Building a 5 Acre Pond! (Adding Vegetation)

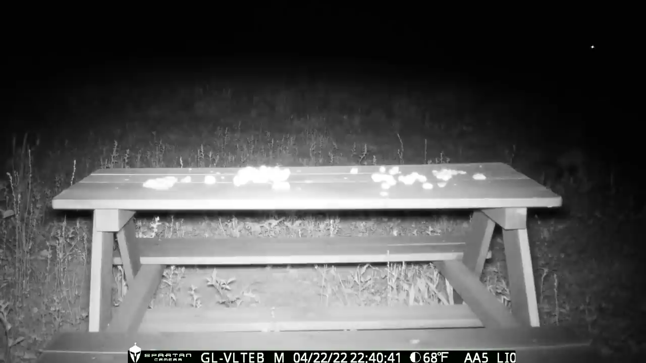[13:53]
and then next a gigantic armadillo and then george headed back to bed to get some sleep and some birds out enjoying the sunrise and a peanut thief
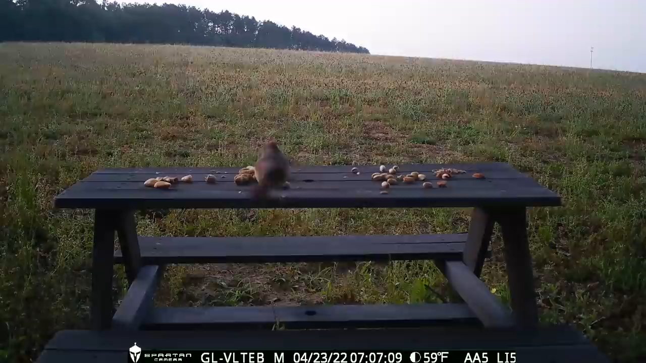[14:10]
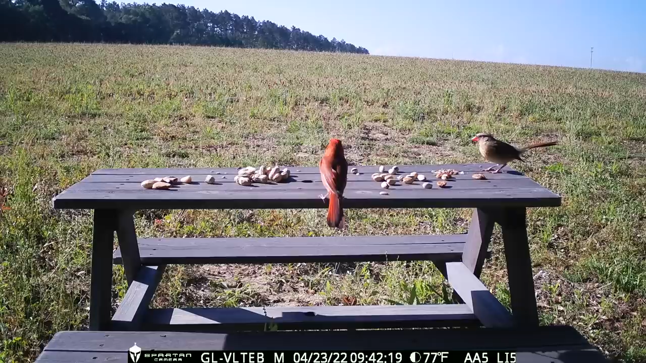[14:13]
but look at these two lovebirds sharing their seeds never seen that before and and the bandit has arrived
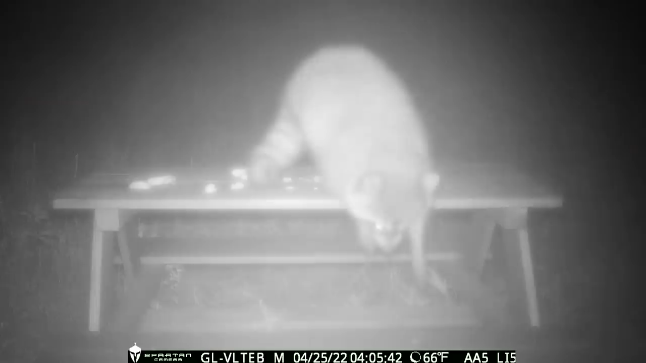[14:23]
and I knew we'd have a little mouse before the night was over and the raccoon's back to finish everything off and this is his way of shaking the camera to let me know the peanuts are gone and they need a refill